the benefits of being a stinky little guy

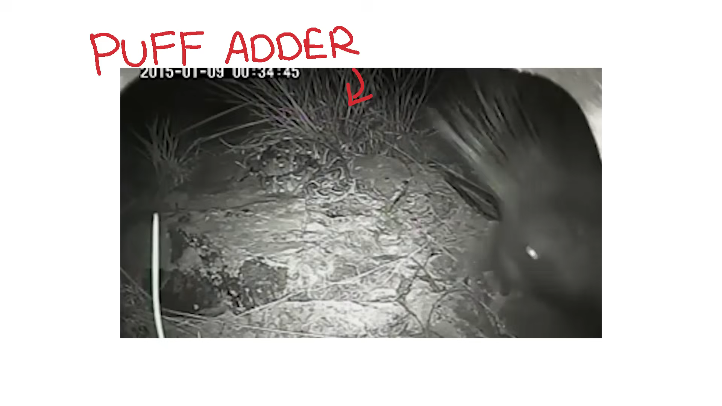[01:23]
There's also this one that hides its scent so well, its predators literally walk over it. Insects do this as well.